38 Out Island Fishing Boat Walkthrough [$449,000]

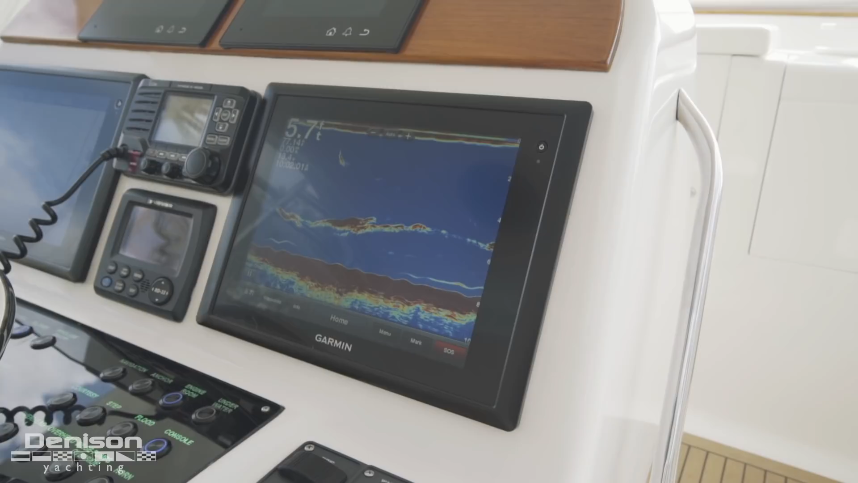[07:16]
Between the displays are her ICOM VHF radio and an RD33 data display.